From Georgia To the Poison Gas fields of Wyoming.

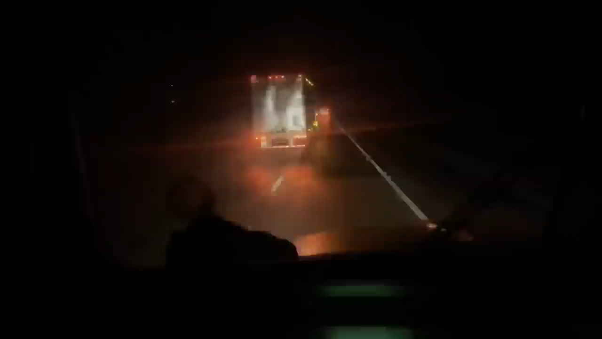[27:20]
Paducah. Paducah, Kentucky. Anyway, it's 29 degrees and just raining enough. I got my wipers on low. There's just not a lot of spray.
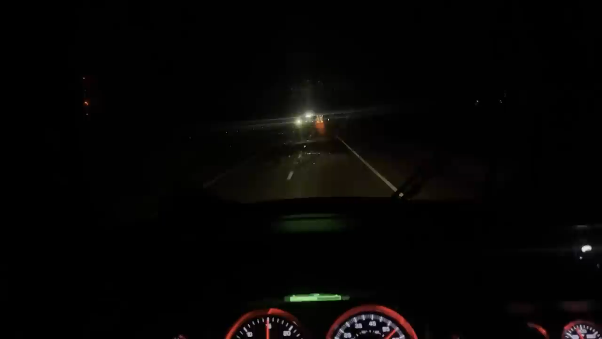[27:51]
There's a little road spray still, but not as much as there seems like there should be. Wind is blowing fairly decent. I'm just going nice and easy here at about 58 miles an hour and getting my doors blown off by everybody. Every time a truck goes by, you use it as a new opportunity to kind of check the road condition as their tires drive by. If we can get a good hour in, hour and a half, I think I can punch through this little storm, this little finger that's reached up here.
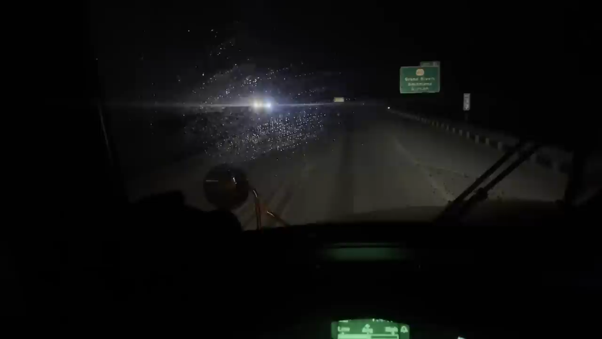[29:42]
That truck wreck, or I shouldn't say wreck, that truck slide off kind of spooked everybody, and almost everybody dove in at the weigh station, which is actually good. The roads, the weather, it was raining, it quit raining, it's just turned to sleet now, which is good, because that means it's not adding to the actual ice, you know, water turning to ice. So roads are, you know, they got the driving lane.
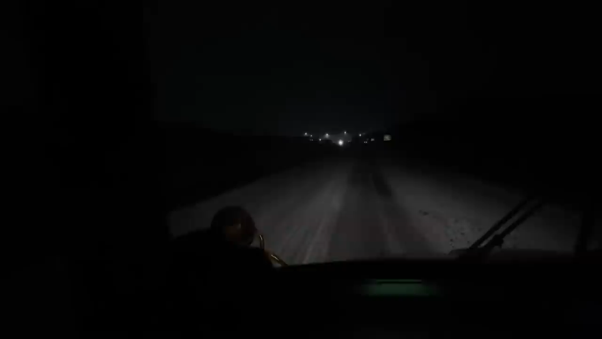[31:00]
so to speak. So right now, feeling good, and I don't think it'll get that way because now the road's covered over with kind of snow and sleet type stuff. It's not really snow; it's just kind of sleet. So. Pretty confident that we'll push on through here, which would be nice. If we can, then we should be able to get clear of St. Louis tonight. Kind of get back out into the home country a little bit more, so to speak.
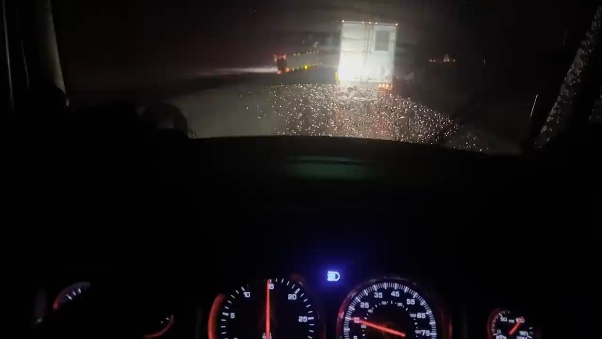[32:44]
This is the worst part, is trying to deal with these other trucks. You're gonna spin everybody out if he doesn't keep moving. So that guy went off the road, and this guy is almost gonna stop here in front of me.
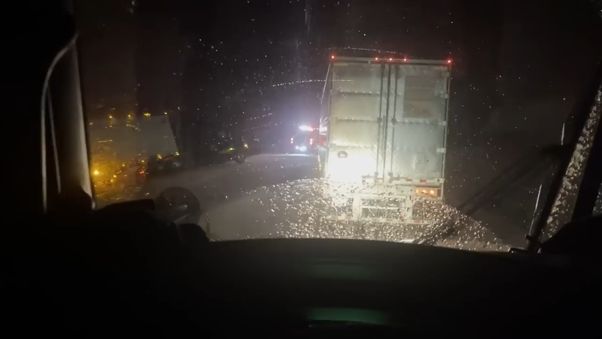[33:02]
I mean, I know there's a tow truck in the lane, but you have to move. We're not spinning yet, but anyway, that passing lane over there is just slushed out. It's quit raining.